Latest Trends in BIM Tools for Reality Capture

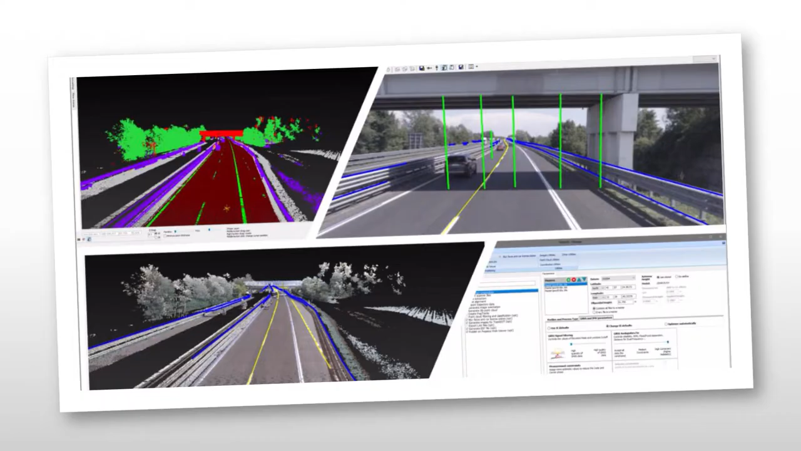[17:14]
have some of this deep learning where we can start to teach the systems this is a paint line this is a kit this is a jersey barrier this is a tree